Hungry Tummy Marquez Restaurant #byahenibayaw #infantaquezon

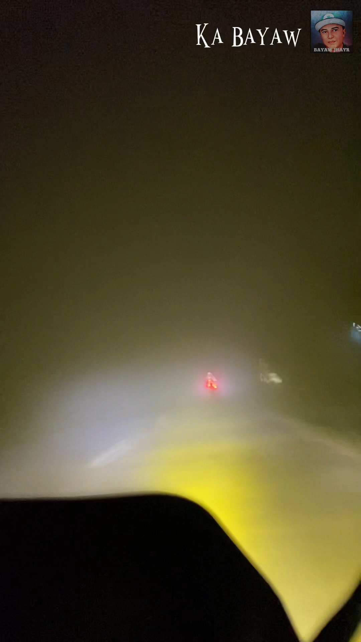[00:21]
ang bilis no, at hindi namin makita ang daan sa sobrang kapal ng pag kaya't naisipan muna namin, uminto, at mag-stopover dito sa mi mismong arko ng Impanta Quezon Picture picture,